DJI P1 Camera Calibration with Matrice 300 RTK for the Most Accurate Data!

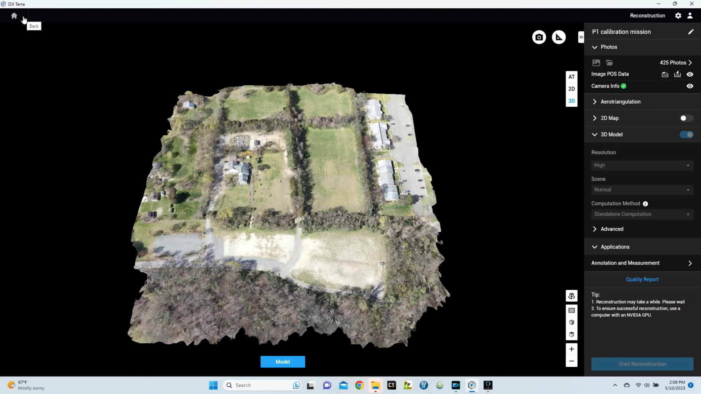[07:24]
top left of the screen and from there I am going to export our p1 calibration mission I am going to